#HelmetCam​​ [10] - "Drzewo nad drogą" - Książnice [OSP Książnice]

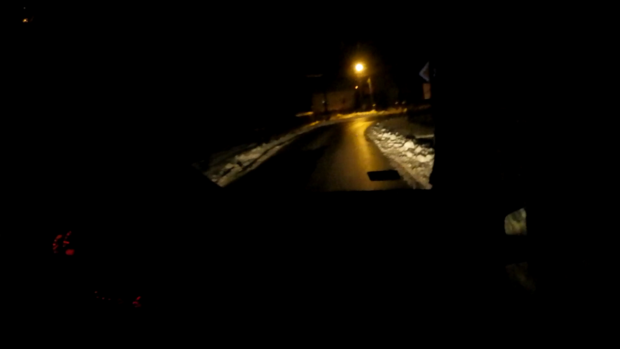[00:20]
Książnice Książnice Książnice Książnice Książnice To gdzieś za tym zakrętem, tak? Tak, tak, gdzieś tam musi być Mielec 998, ma SP Książnice na miejscu.